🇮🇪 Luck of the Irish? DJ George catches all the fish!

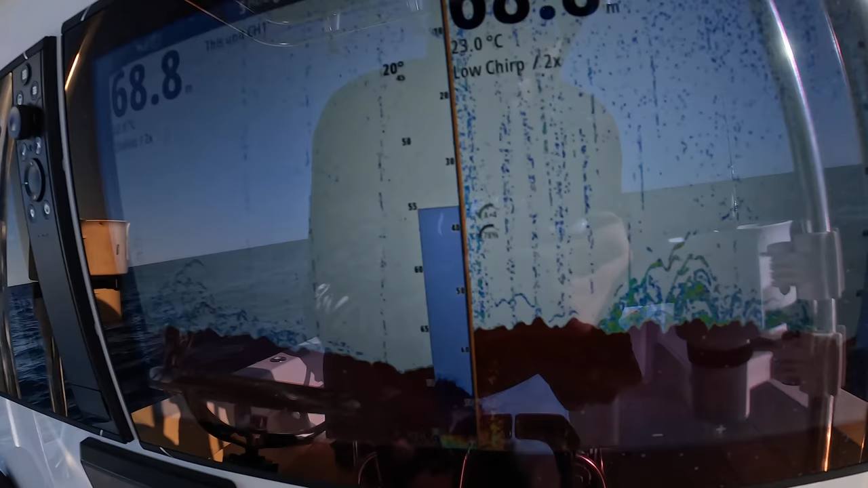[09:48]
On screen: depth 68.8 m, water 23.0°C
And look at that. It's thick on here.
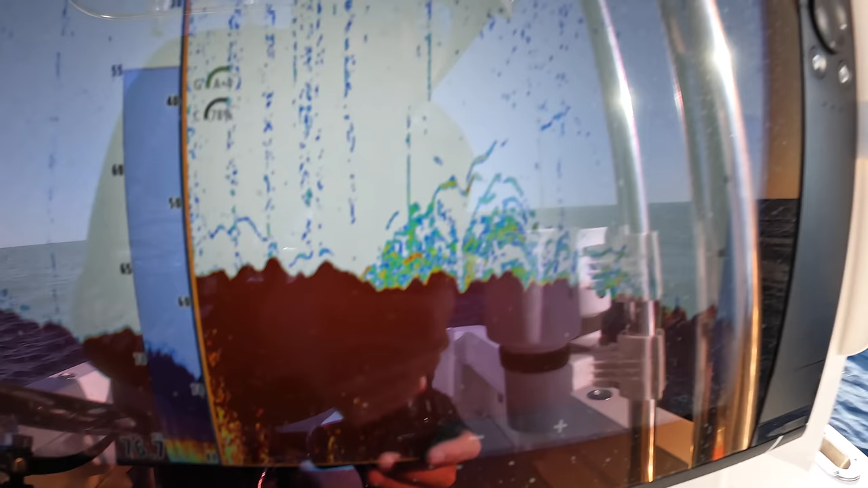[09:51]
There's nice, good ground. Look at how solid that fish comes up.
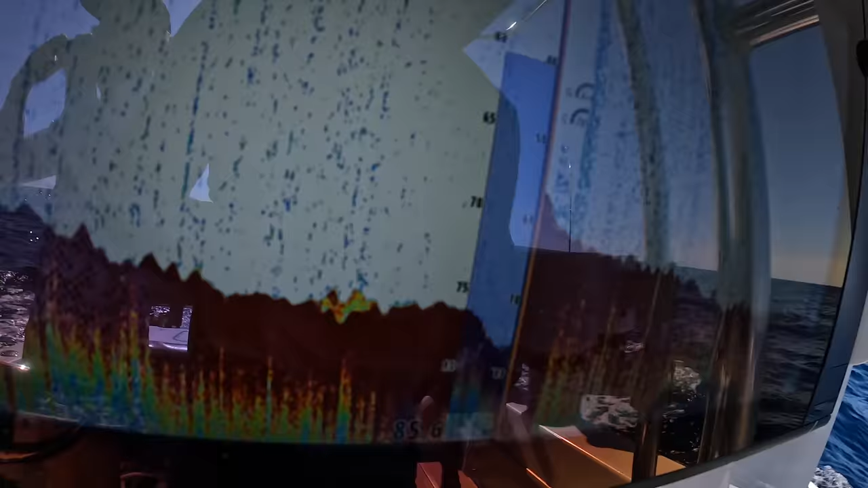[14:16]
looking for a little bit of ground and you can see there's a little bit of difference.